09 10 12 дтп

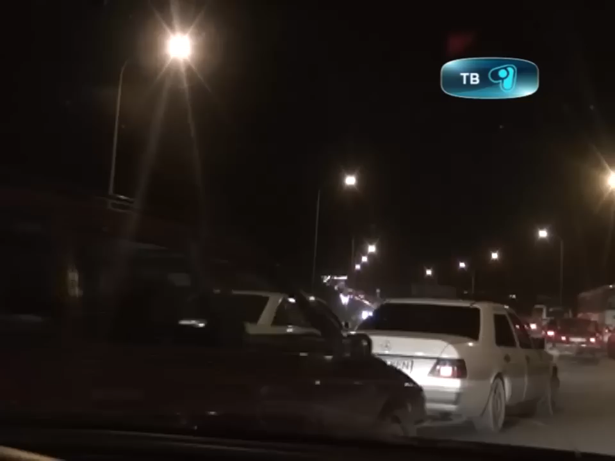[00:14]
который соединяет центр Караганды с Майкудуком, и прибыла на место происшествия с опозданием. О том, что здесь произошла авария, говорил разве что громкий хруст под колесами проезжавших автомобилей.